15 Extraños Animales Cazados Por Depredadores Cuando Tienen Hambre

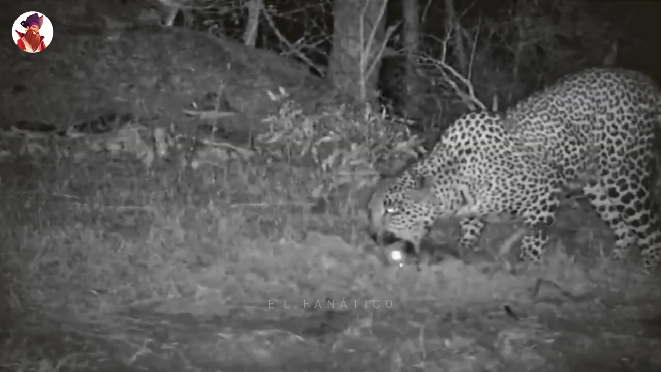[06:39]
El gato salvaje parece herido, pero las imágenes no son claras, por lo que es muy fácil saber lo que ocurre.
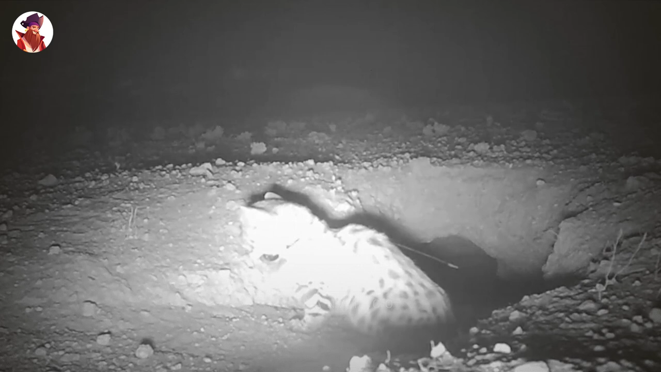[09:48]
Se puede ver en esta cámara nocturna cómo un gato de patas negras captura lo que parece ser un reptil. El gato lo atrapa y se lo come fácilmente.